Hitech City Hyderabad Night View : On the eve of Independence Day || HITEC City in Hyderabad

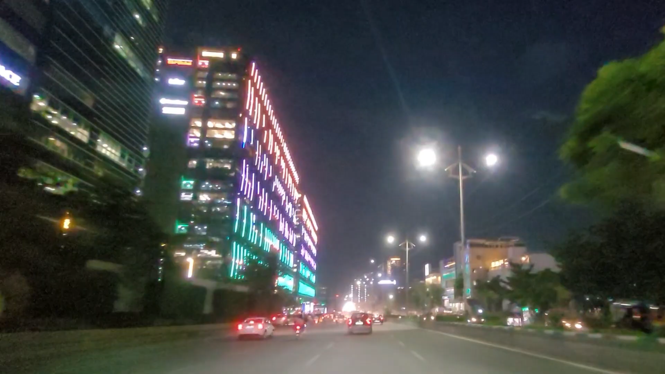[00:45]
especially on the eve of august 15 this has come to the next level right now
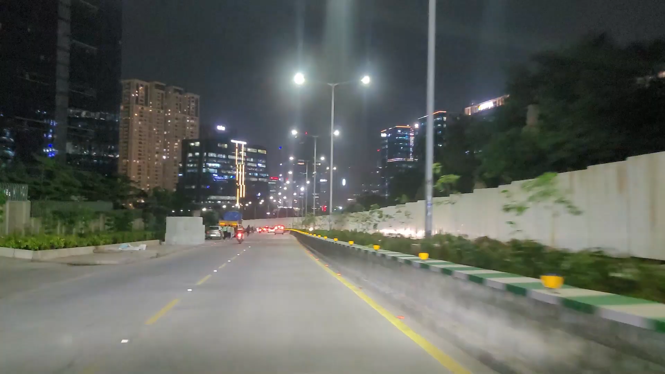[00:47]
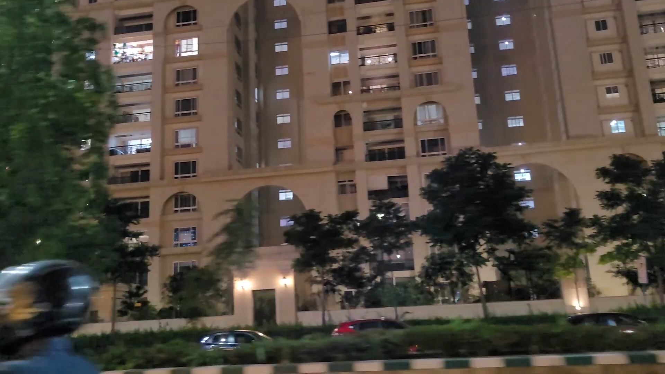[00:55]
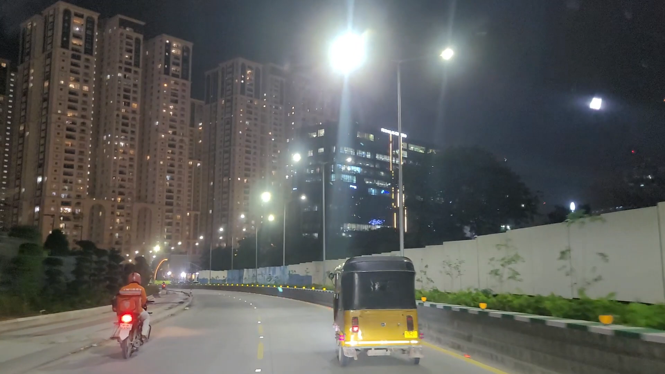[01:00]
so this is where you can see my home visa over here so my home visa is one of the luxurious apartment communities in high tech city
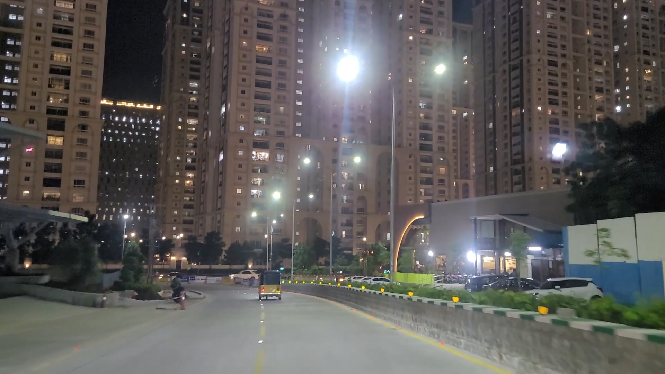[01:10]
so the view of this apartment is just breathtaking over here
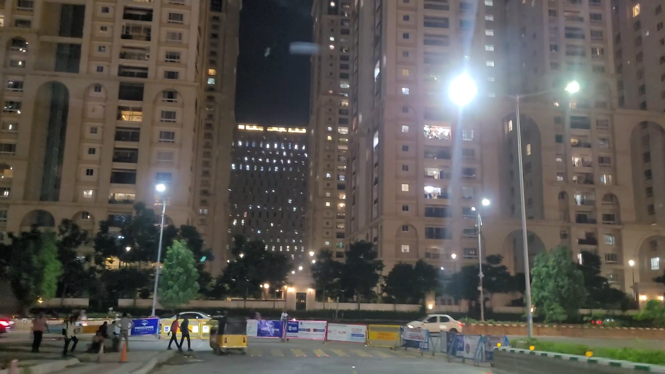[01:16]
and there as just some of the best of the
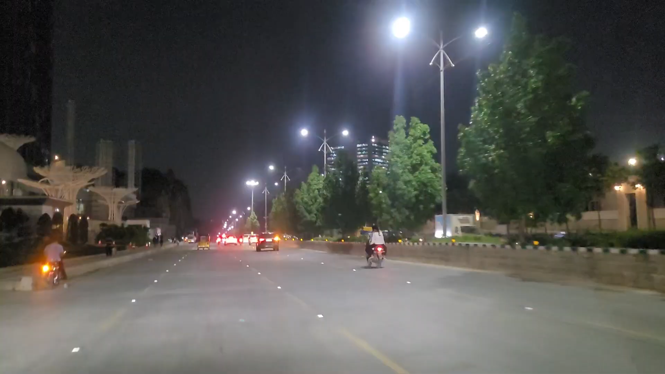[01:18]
west restaurants of hyderabad are on this road